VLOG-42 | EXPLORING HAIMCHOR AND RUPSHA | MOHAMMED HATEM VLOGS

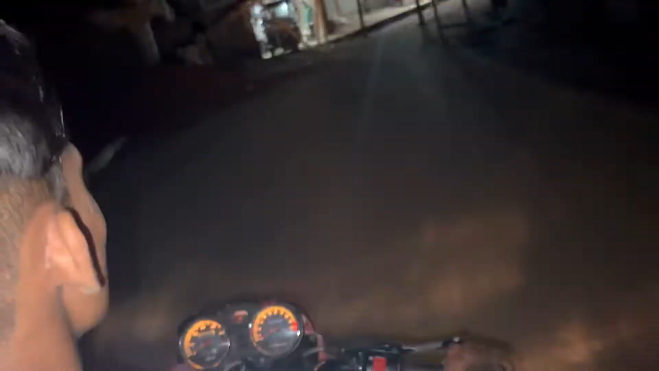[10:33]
তো গাইজ আমাদের মিনাস ভাই চালাচ্ছে, কিছুক্ষণ রাস্তা ঠিক ছিল, এখন আবার রাস্তা খারাপ হয়ে গিয়েছে।